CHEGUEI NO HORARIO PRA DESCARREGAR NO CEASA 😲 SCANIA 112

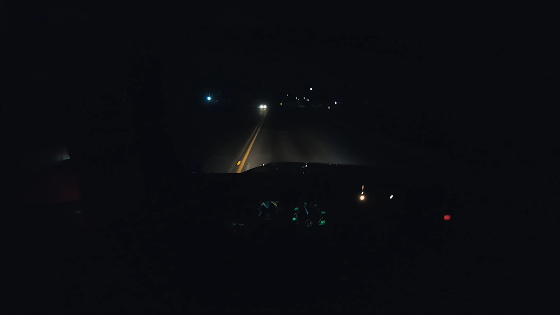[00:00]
Aí rapaziada, começando mais um vídeo no canal do Bruno Garcia Duas e meia da manhã, tamo chegando no Samarana A última cidade pra chegar no Londrina Já ficou na saudade, agora é meia hora até Londrina Vamos chegar no Seasa ali as três da manhã, dentro do horário Pra fechar com chave de ouro o ano A última casa do ano e a primeira ida pro Seasa aí,
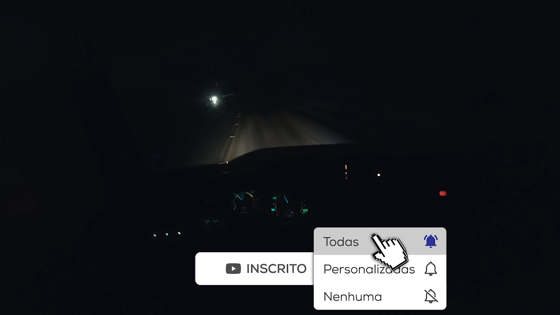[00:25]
pra garantir aí Vai tá meio escuro aí né,
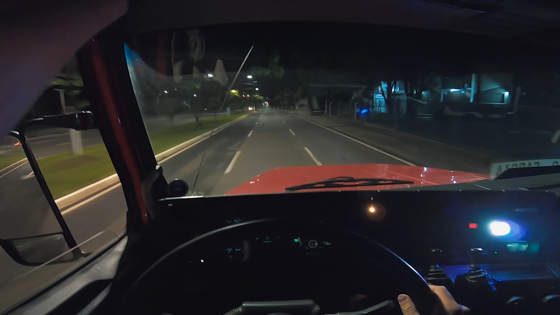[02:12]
Acabamos de chegar no Londrina Avisa lá que o carro do Perecível tá na área Vou tirar o estrobo aqui pra não cegar vocês Avisa lá que a dupla chegou hein Vai ter feira hein Vai ter feira hoje Quem quiser comprar cebola Só vira o Seasa Cebola fresquinha, dona Freguesia Só chegar 3x10 Carro da Maria chorona Carro da Maria chorona Carro do Perecível Carro do horário Fala aí embaixo 112, velho Pô, de tal discorda tá na área
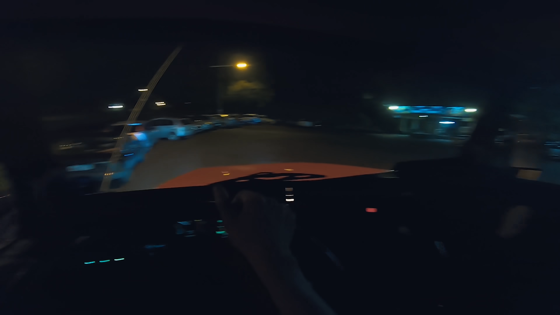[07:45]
Fora da lei, mas dentro do horário Olha quanta gente ali dentro, bicho